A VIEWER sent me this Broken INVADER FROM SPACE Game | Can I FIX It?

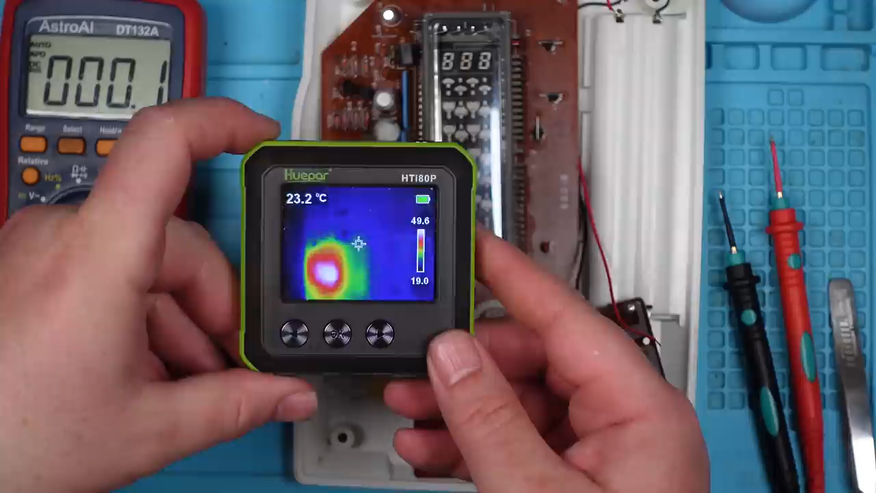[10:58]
On screen: spot 23.2°C
Yeah, it's still red hot. 50 degrees, and that's without power to the board.
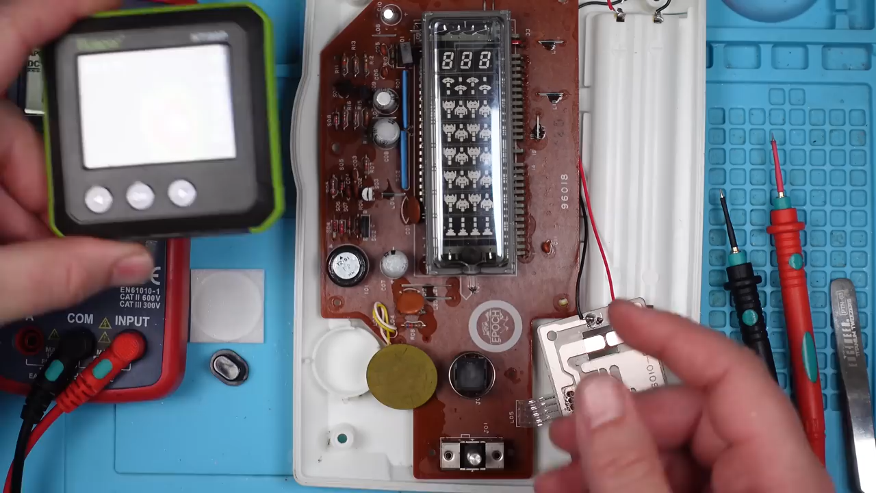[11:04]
Just double check that that's where the heat's coming from. Yep, 100%.
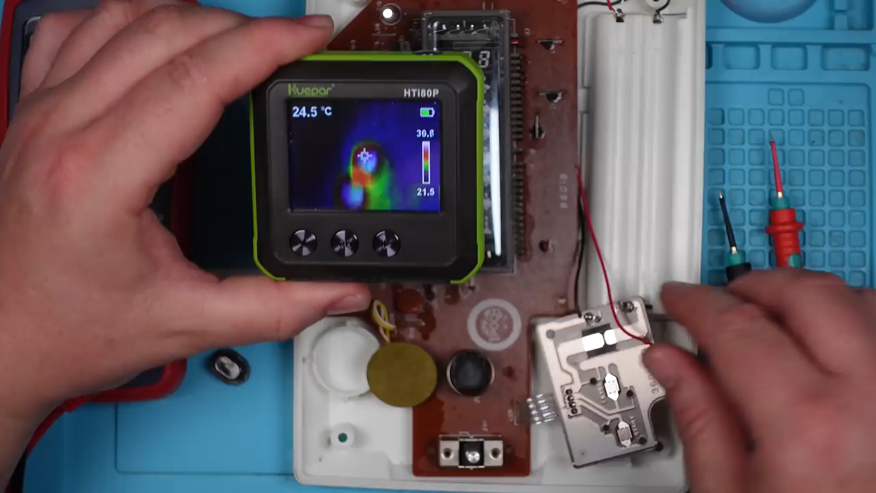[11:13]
On screen: spot 24.5°C
Let's just see how hot it gets with 6 volts going into it. Yeah, look at that. 65, 60, 70, 70.
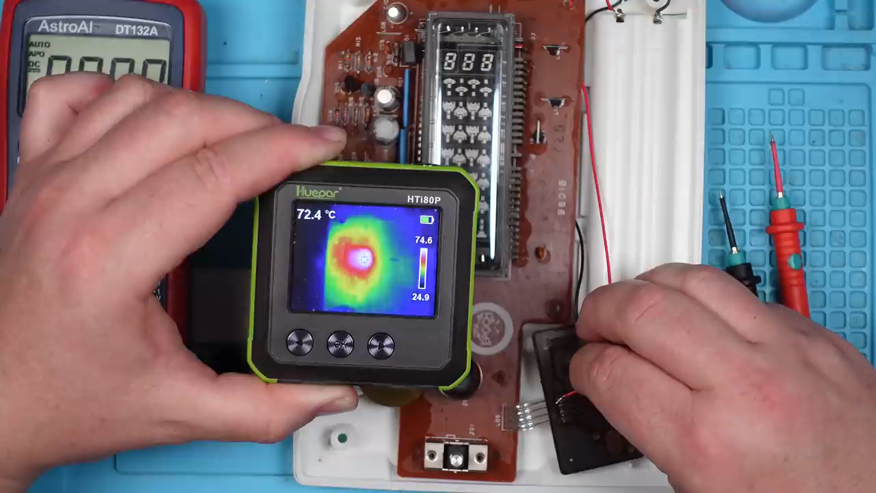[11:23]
On screen: spot 72.4°C
Wow, 80. What on earth? That's pretty hot. Right, let's take that out. Yeah, I can feel it.